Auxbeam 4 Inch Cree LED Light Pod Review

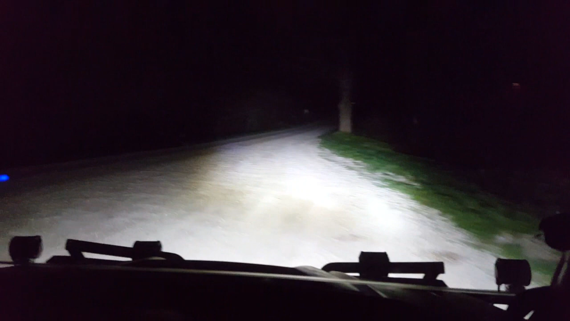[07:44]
well there you have it i'd say those four inch pods gives you a ton of light i can see really well with those things that's pretty cool so